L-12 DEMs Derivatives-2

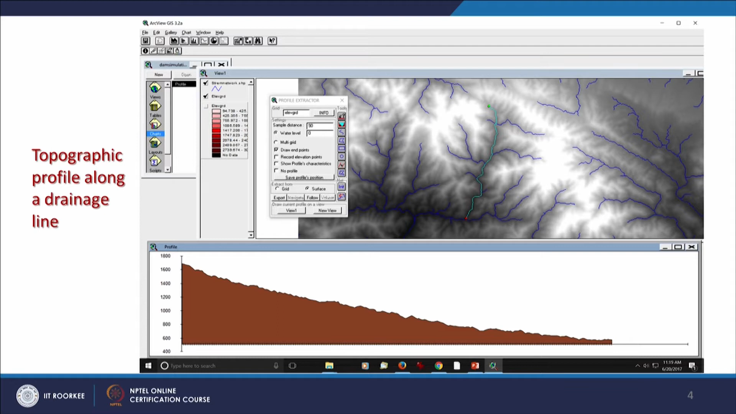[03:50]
This can be again exported and you can use further for many other analysis. So, profile this one is very very useful drawing a profile longitudinal profile or topographic profile either along a line that is a straight line or a polyline that is arbitrary line.